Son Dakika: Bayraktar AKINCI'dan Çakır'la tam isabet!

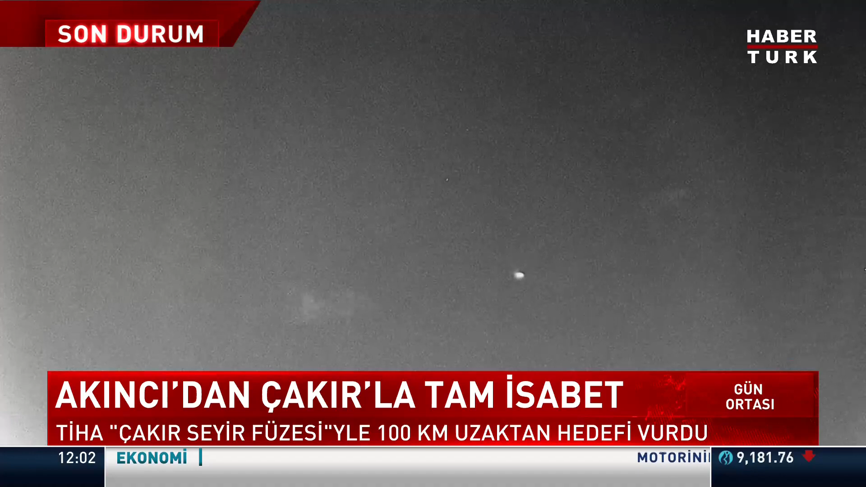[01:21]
100 km uzaktan deniz üstündeki hedefi de tam isabetle vuracak.